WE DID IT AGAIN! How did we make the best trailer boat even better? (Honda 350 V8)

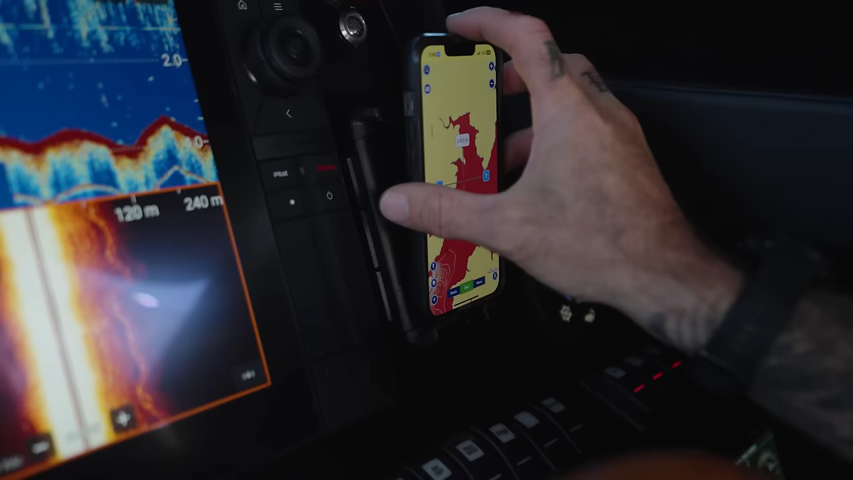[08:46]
to be wireless phone charger there which is pretty cool
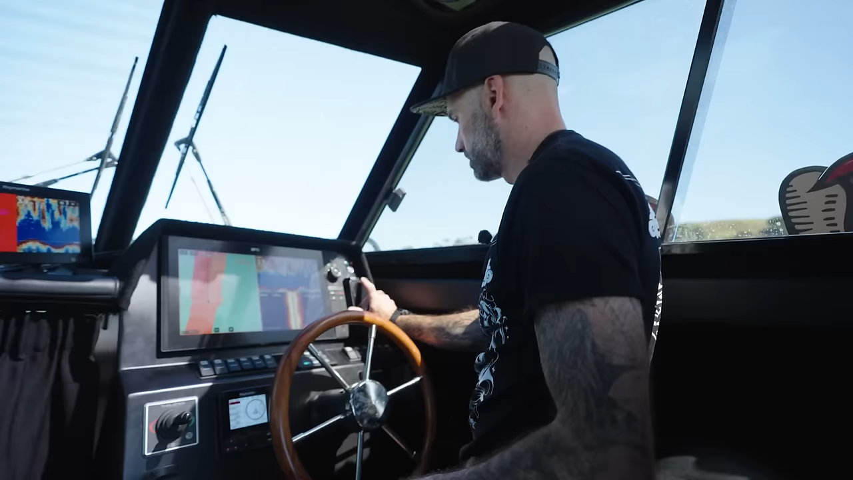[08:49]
we've got two sounders or two displays now so we can run relief shading charts and our sounder on that one and we can run a different sounder different 3d whatever you want to do you got it all
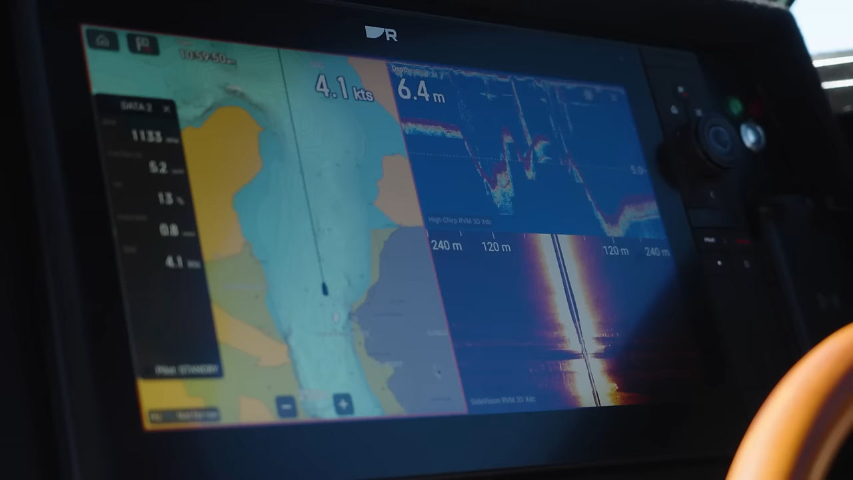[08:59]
On screen: speed 4.1 kn
all of these are rain marine units the best of the best the axiom pro some super
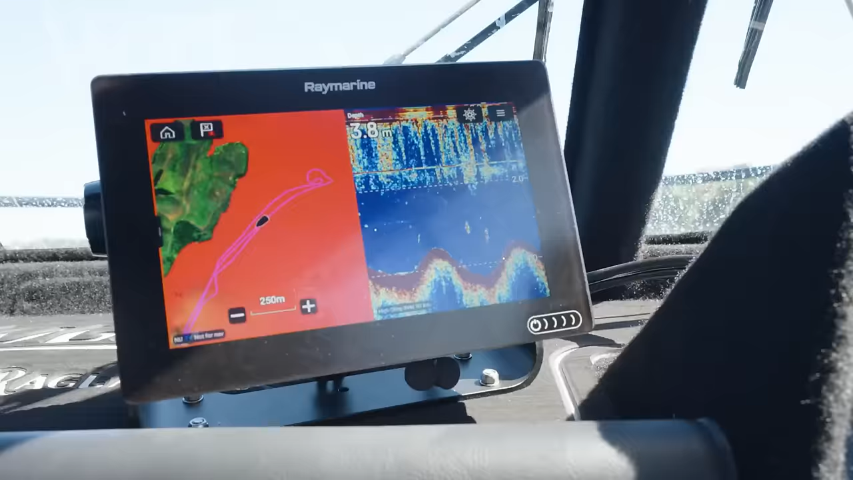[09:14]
On screen: depth 3.8 m
something the other person can be on this one changing the settings of the radar or zooming in on the charts or whatever sort of help with that navigation which is cool and it doesn't interfere with the screen but